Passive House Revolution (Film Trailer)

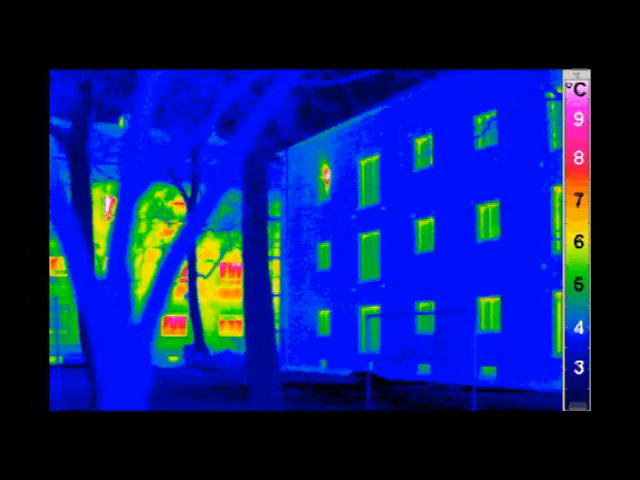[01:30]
The orange, yellow, and red of the conventional building on the left indicate loss of heat through the walls and windows.